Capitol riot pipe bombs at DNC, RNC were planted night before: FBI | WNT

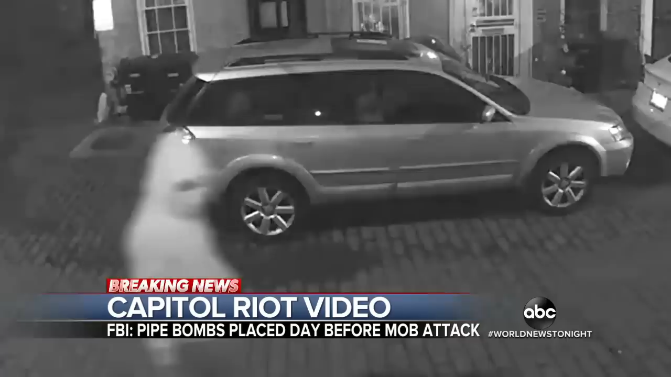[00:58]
And ABC News obtaining this video showing the pipe bomb suspect walking through a Capitol Hill neighborhood.